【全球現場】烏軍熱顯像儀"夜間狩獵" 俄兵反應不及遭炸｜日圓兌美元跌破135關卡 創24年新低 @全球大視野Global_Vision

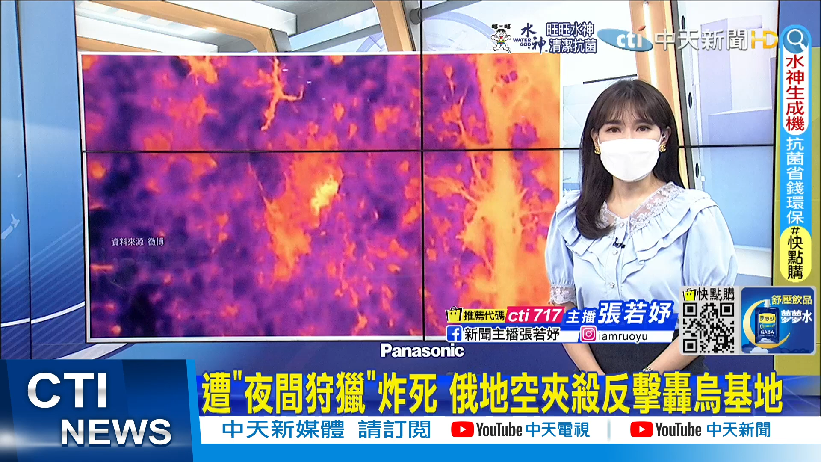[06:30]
俄罗斯尽管不生产任何新的武器这个战斗力至少也可以再维持一年至于还有最新的消息我们来持续来看完整报道
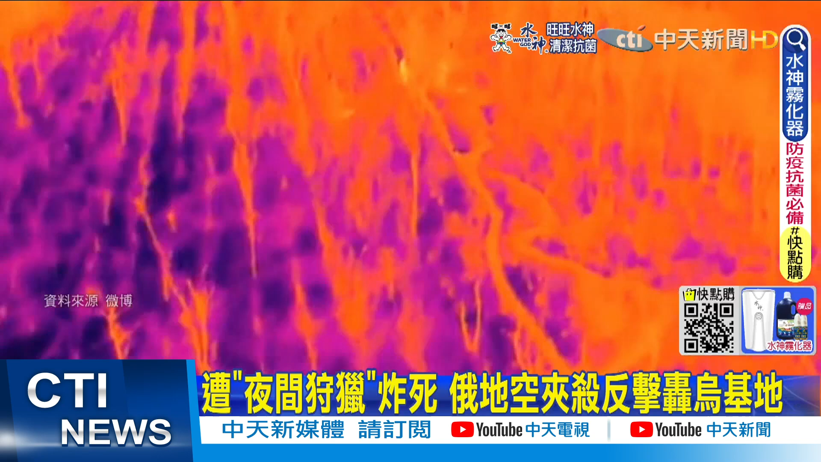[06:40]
乌军夜间狩猎俄军利用无刃机的红外线热险上一镜头在一
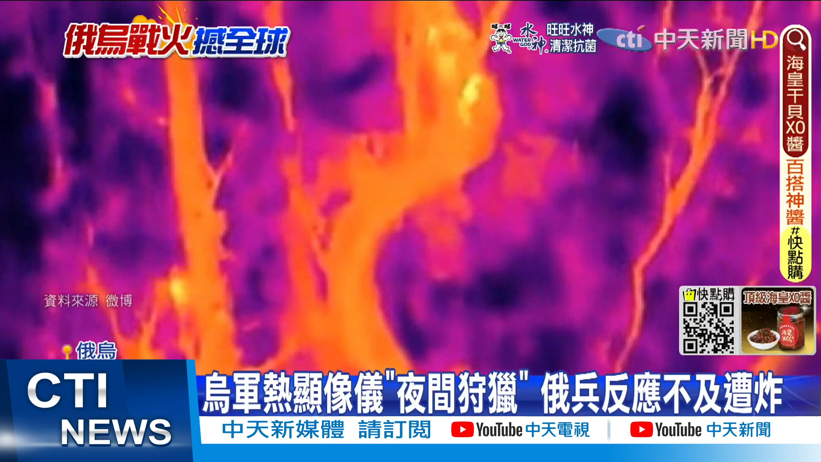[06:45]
处隐秘森林发现好几名奔跑的乌军身影后准备丢炸弹这些乌军浑然
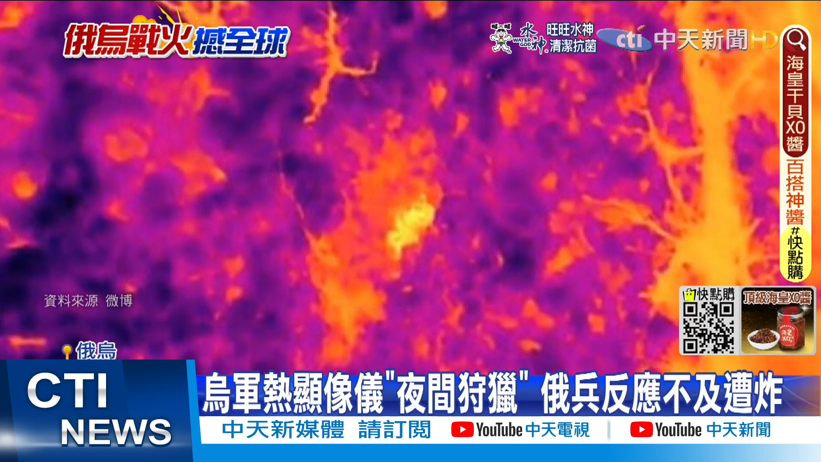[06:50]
不觉遭锁定怎么阵亡的都还不知道就一秒粉身碎骨